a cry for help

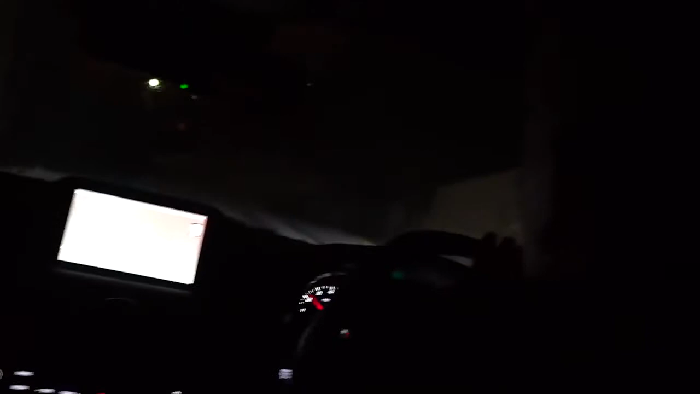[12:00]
Oh my god! Oh we are sideways! We are sideways!
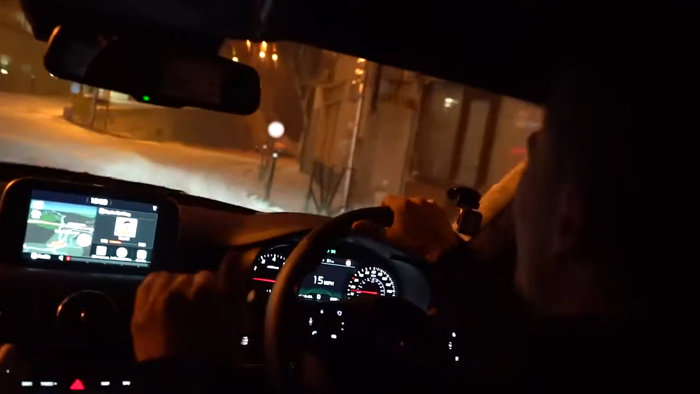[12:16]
The most snow we've had before has just been like settled on the side of the road, but never on the road. Wait. That is